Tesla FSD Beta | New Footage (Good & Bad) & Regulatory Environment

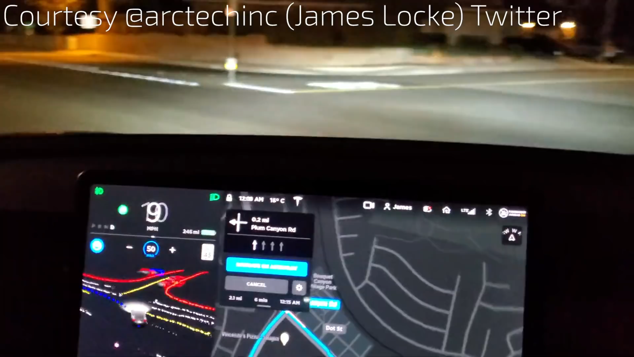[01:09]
There's a car coming. The car's like oh let's hurry up.
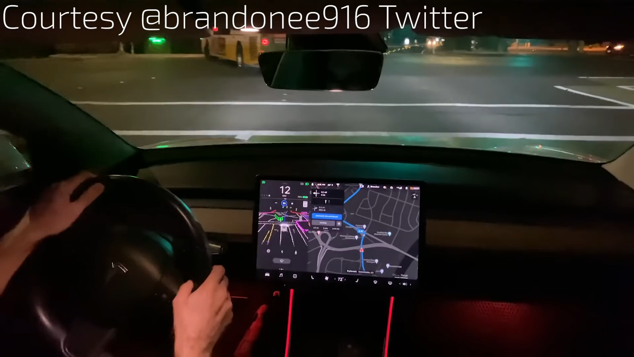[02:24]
Okay no. Oh my gosh. That was insane. Okay so don't hit that median please. I'm going to have to steer through this because this is getting a little crazy. So we should be making a right turn. Right up here. Should be making a right turn with this light.
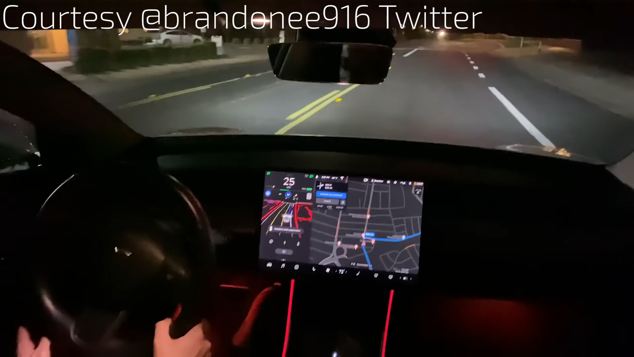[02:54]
It's attempting yellow, red, turn signal on. Should come up. Stop and then turn right. Yeah.
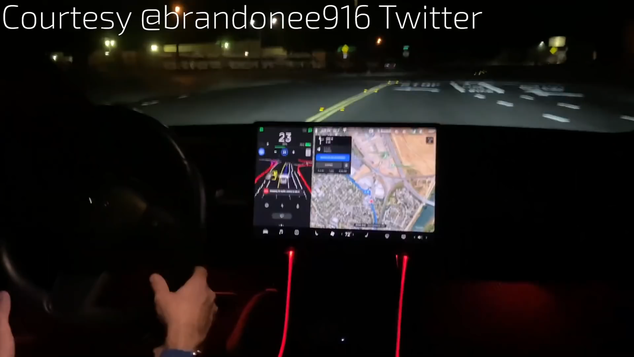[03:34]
It's doing a good job. It's not crossing the yellow marker. Okay so it didn't turn on the signal here.
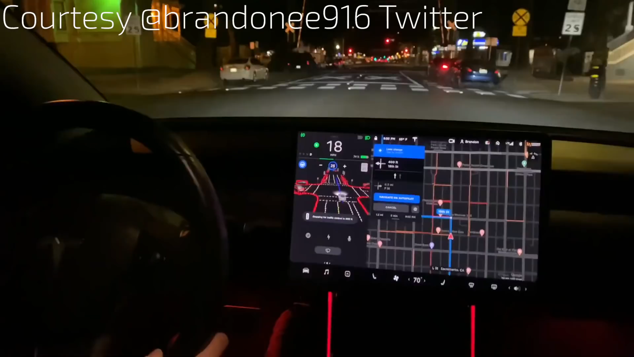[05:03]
What are you doing? I swear I'm not drunk you guys. I'm not drunk. It's my car. It's doing all this by itself.